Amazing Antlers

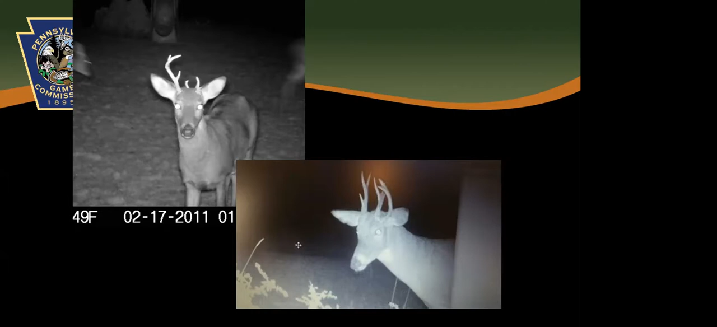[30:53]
Yes, it is a little crazy, but I have an explanation for that. This is because, look at that antler, those antlers.